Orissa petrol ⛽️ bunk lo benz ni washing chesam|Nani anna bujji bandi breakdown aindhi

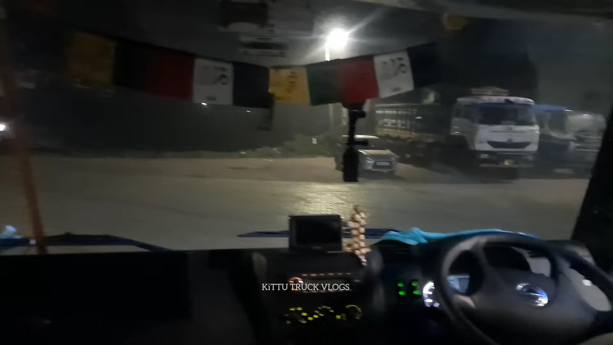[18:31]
సో లోడ్ వేసుకొని కాట పెట్టుకొని హైవేలోకి అయితే వచ్చేసాము. సో మళ్ళీ డీజిల్ పట్టుకుందామనేసి ఆపామన్నమాట బండి.